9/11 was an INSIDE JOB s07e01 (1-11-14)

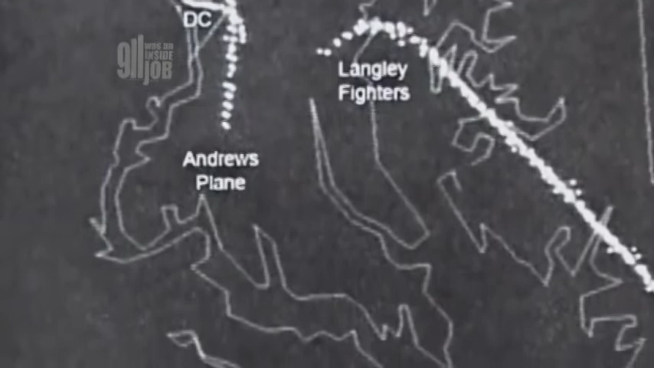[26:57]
The start of a plane from Andrews at 9:44, circling over Washington and then flying south.
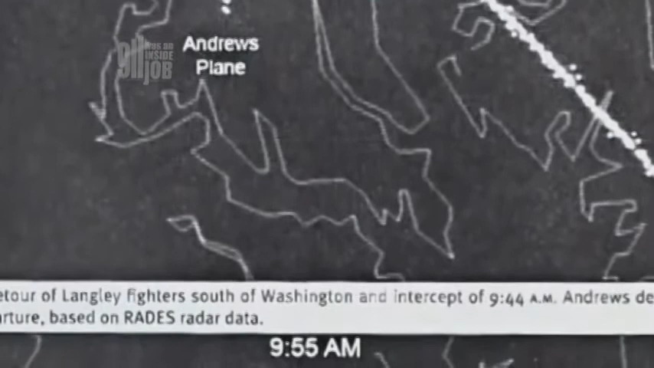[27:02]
As the radar picture shows, the Langley fighters were turning apparently to follow and intercept that plane.
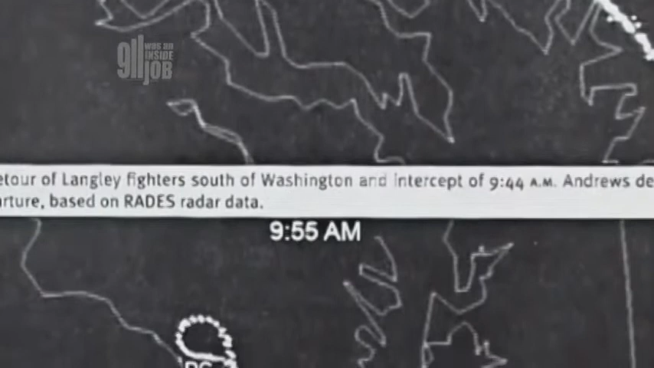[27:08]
Again, neither the 9/11 Commission report nor Miles Kara identify or even mention that plane.
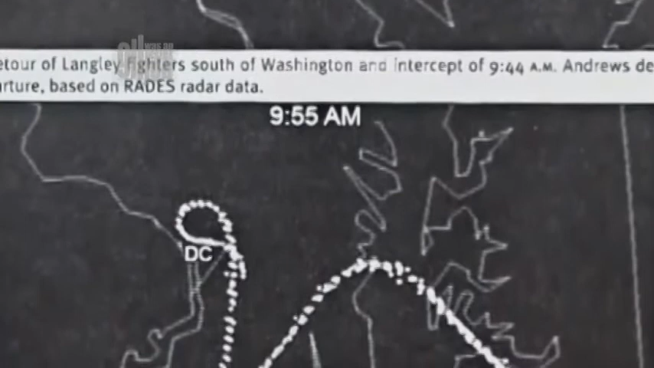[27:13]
As independent researchers found out via FOIA requests in 2008,
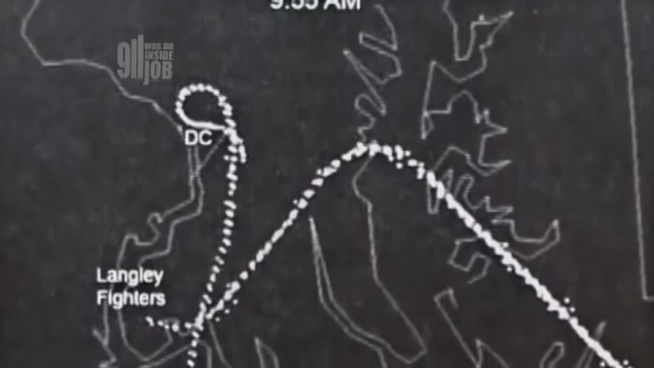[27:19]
it was a military Boeing 747, a so-called E-4B or Doomsday plane.